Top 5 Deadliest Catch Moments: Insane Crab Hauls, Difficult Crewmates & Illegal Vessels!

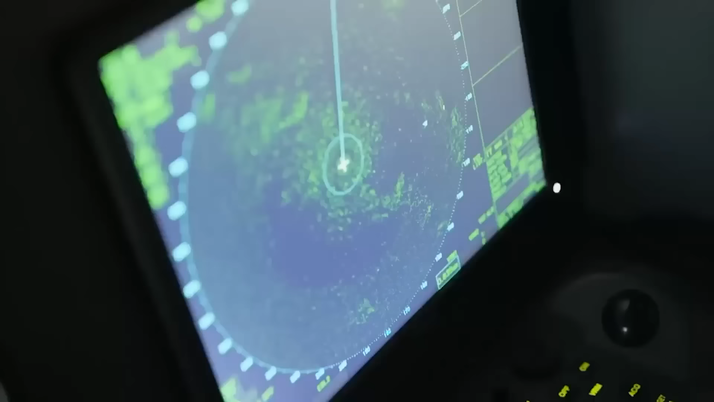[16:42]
To evade a suspected illegal vessel. All right, on my mark,
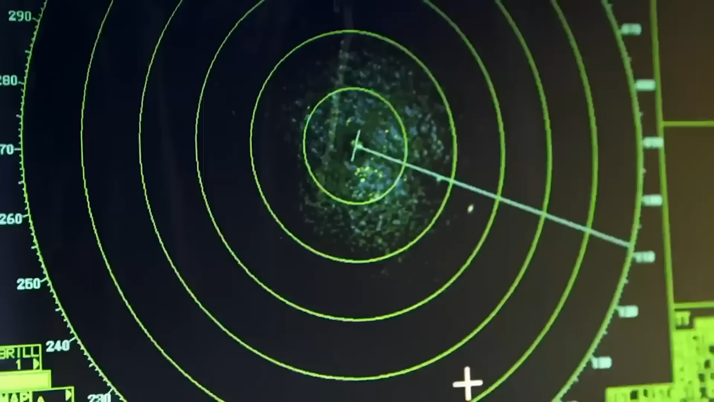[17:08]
I'm hoping he's out of range.
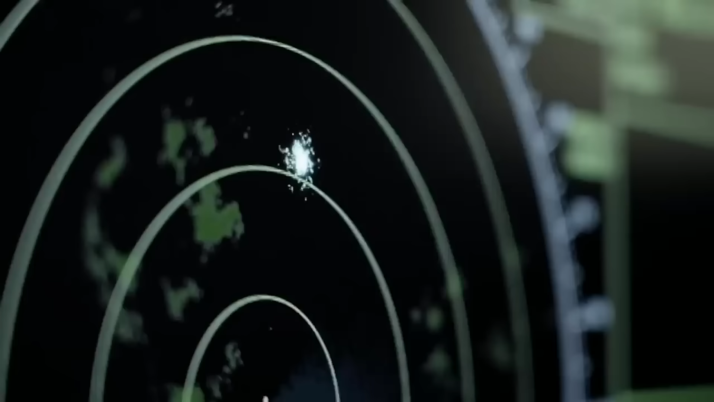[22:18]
He's still on the same course heading our way. I don't think he sees us. Yeah, he's almost here.